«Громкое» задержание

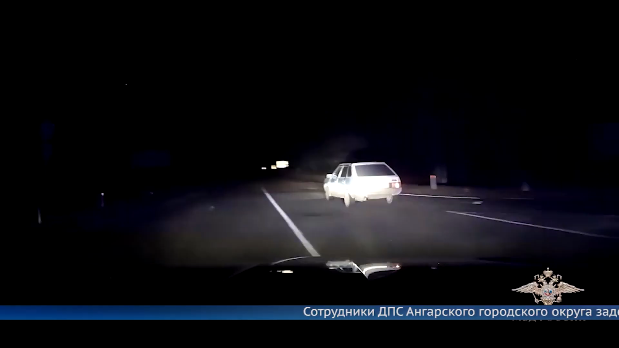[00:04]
Сотрудники ДПС Ангарского городского округа задержали нетрезвого водителя, который создавал угрозу для окружающих. В ходе ночного патрулирования полицейские заметили подозрительный автомобиль. Его водитель при виде машины со спецсигналами резко увеличил скорость. Требования об остановке он проигнорировал и инспекторы начали преследование. Стремясь уйти от погони, злоумышленник грубо нарушал правила дорожного движения, создавал аварийные ситуации. Сотрудник произвел предупредительные выстрелы в воздух, а затем прицельные по колесам.
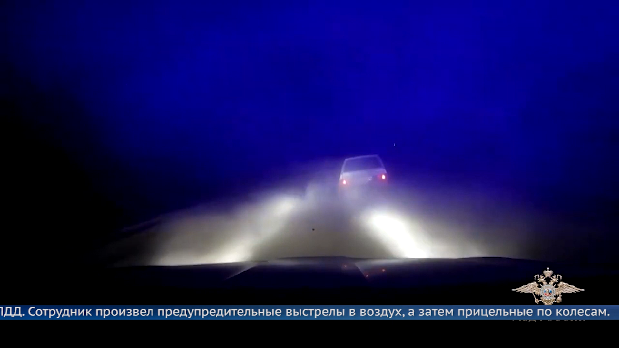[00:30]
Водитель вместе с пассажирами выбежал из салона и попытался скрыться, но был задержан полицейскими. Им оказался местный житель с явными признаками опьянения.